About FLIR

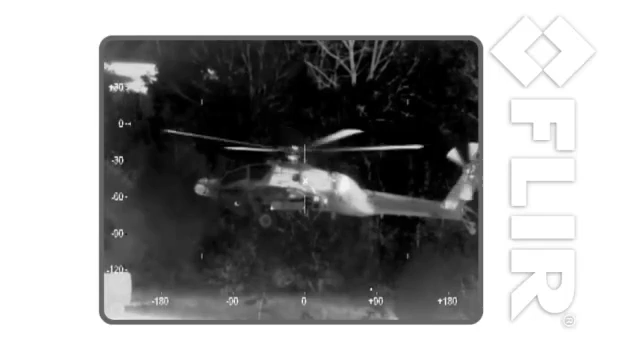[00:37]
FLIR's cameras are crucial elements of the systems in place to protect our military and our borders here at home, too.
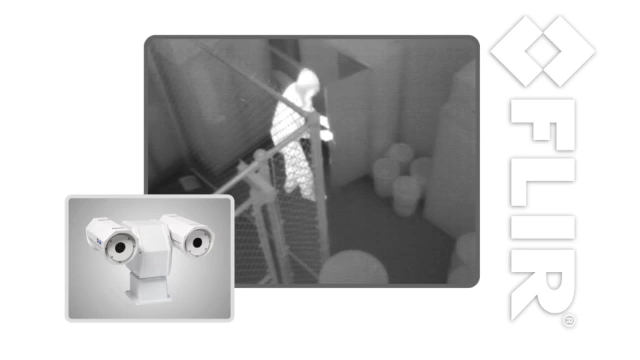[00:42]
We make thermal security cameras to keep your facility safe from intruders.
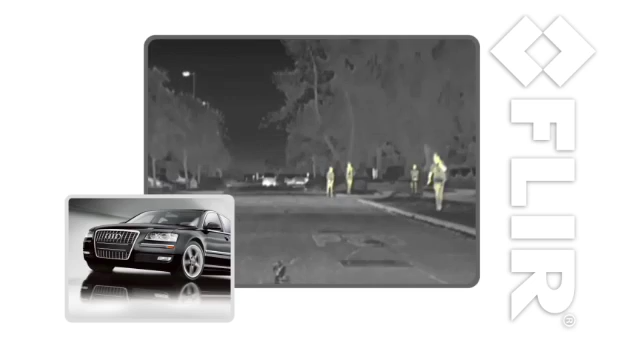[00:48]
Thermal imaging cameras for your boat and your car, now available as a factory option in select BMWs and Audis.
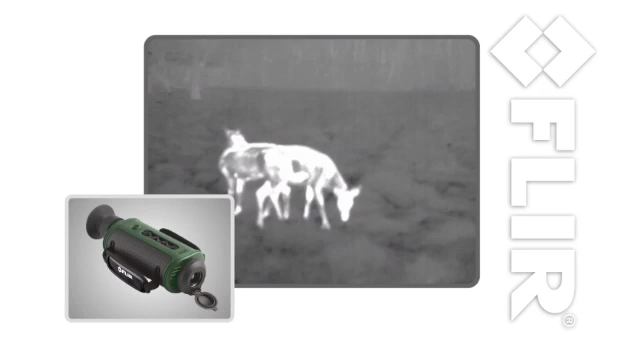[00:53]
We even make a FLIR camera for hunters and outdoorsmen that also works great for home security.